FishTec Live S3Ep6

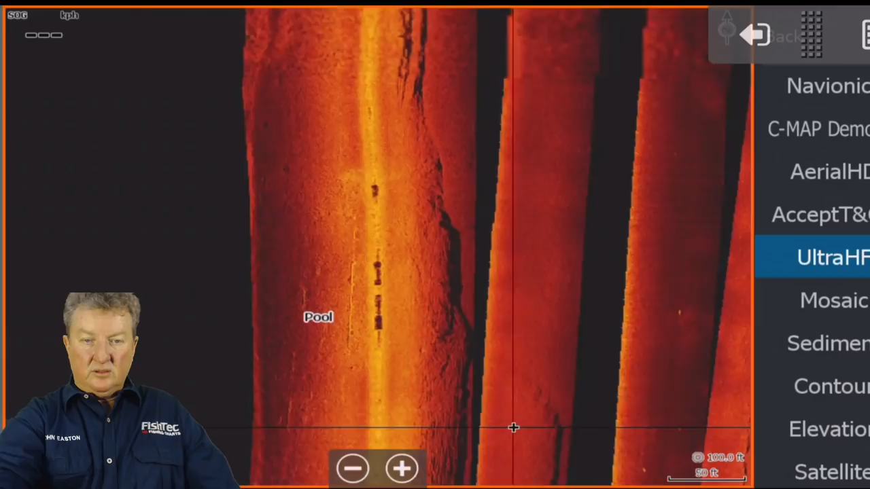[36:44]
that does make sense hey watch out for that type of
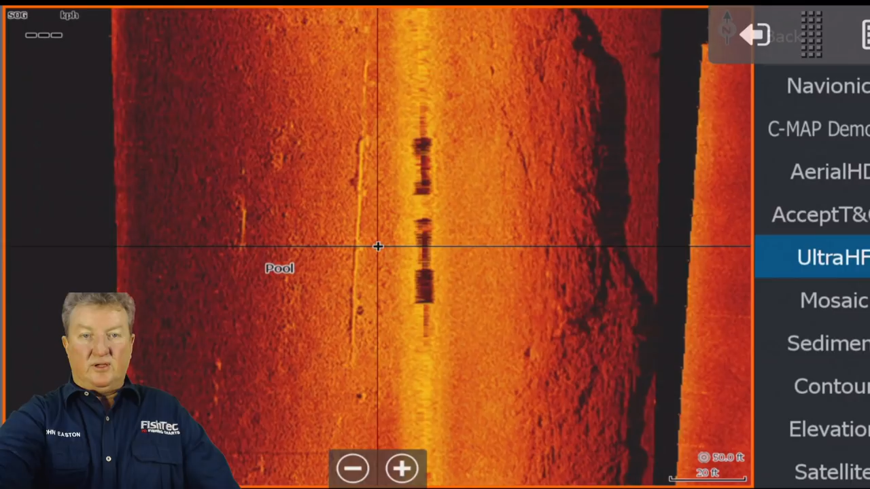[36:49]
thing those type of things will definitely be in in play um